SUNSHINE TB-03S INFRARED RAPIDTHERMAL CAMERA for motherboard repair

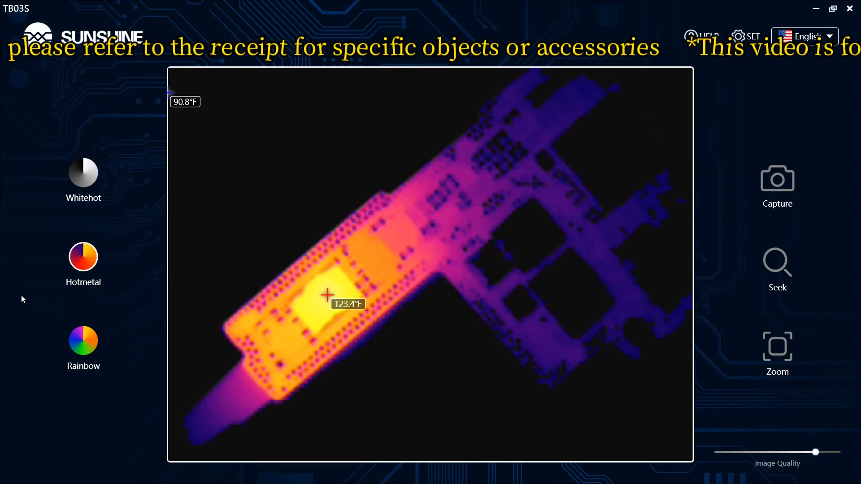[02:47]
On screen: spot 123.4°F
White hot, iron red and rainbow modes can be switched on the left side of the software.
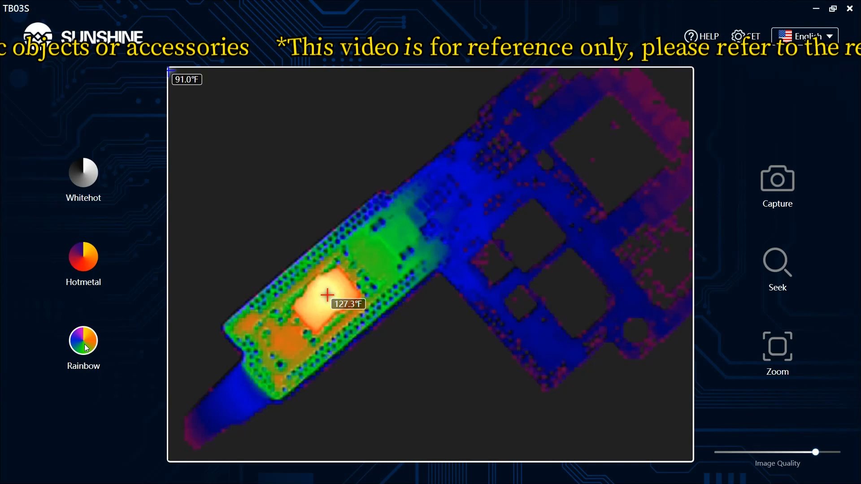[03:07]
On screen: spot 127.3°F
Iron red mode is used by default.
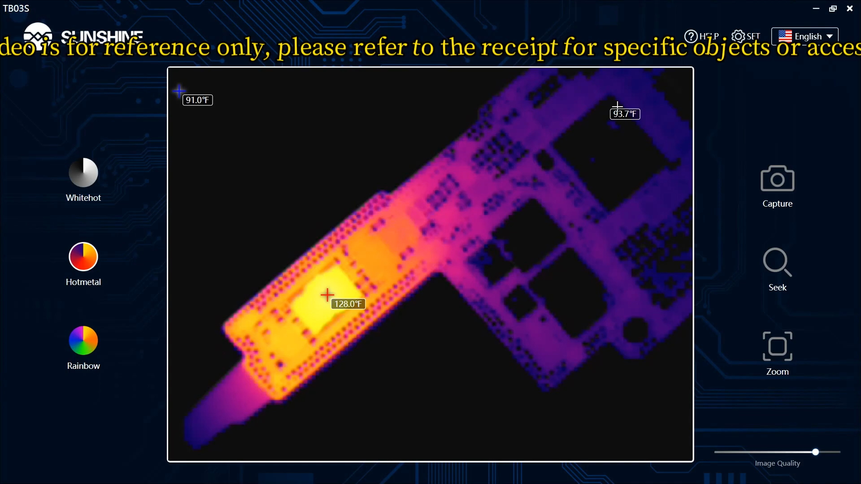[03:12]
On screen: min 91.0°F
Snap to save the picture. The temperature.
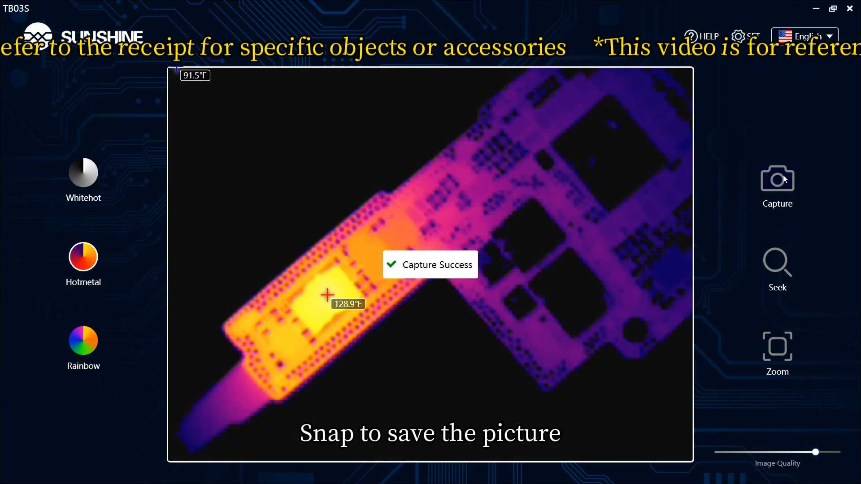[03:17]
On screen: spot 128.9°F
Quick check can quickly find the source of heat.
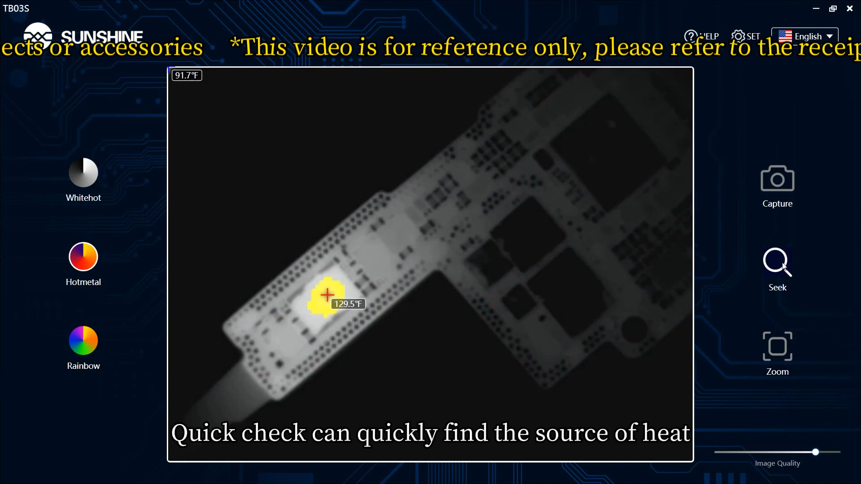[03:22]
Zoom in to zoom in on the motherboard.
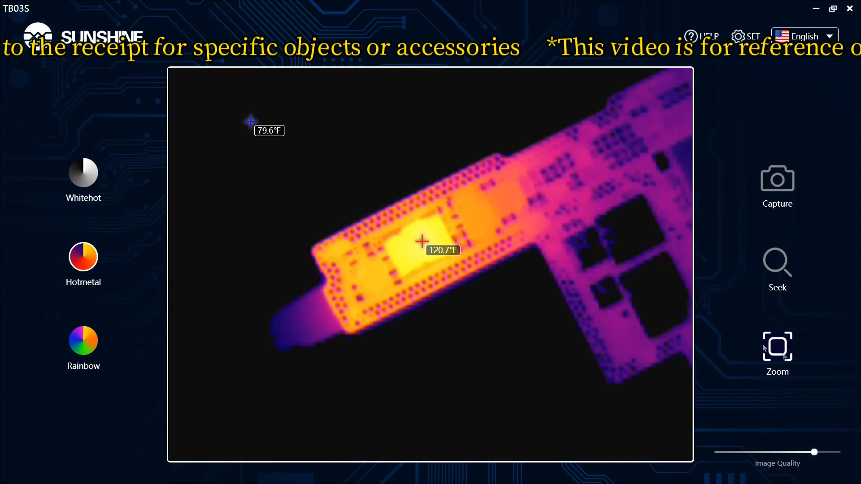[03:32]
On screen: min 79.6°F
Click to zoom in and then drag the mouse to zoom in. To zoom in.
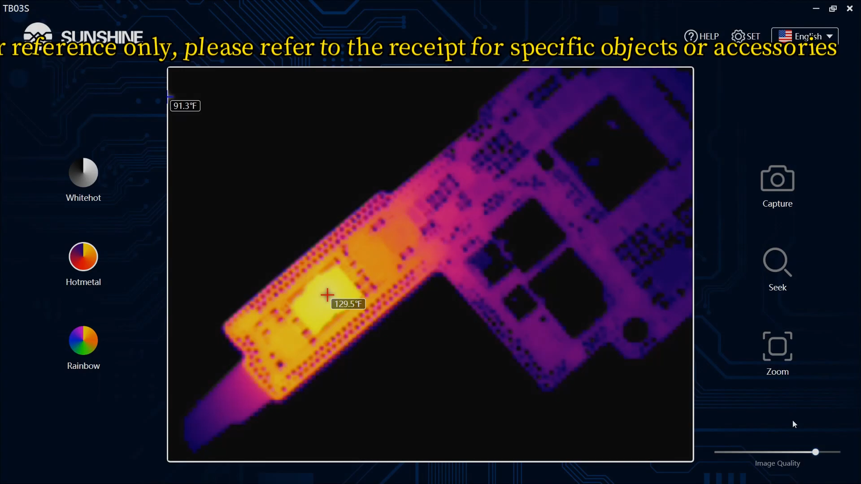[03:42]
On screen: spot 129.5°F
Temperature and width adjustment in the lower right corner. Generally use 75 minus 80. Can be adjusted according to actual use.